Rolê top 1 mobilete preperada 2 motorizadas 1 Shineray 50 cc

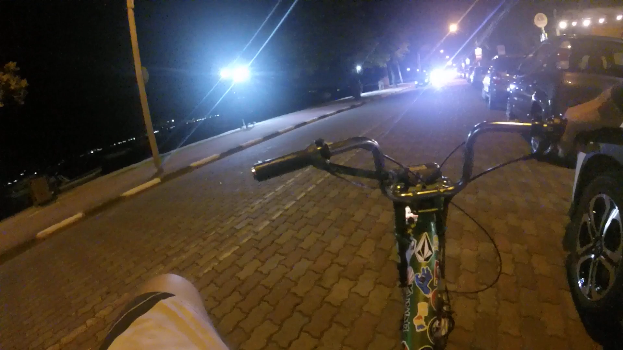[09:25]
Galera, o bagulho tá forte, hein, galera? Tá piscando, tá gravando. Essa rua da vila aqui.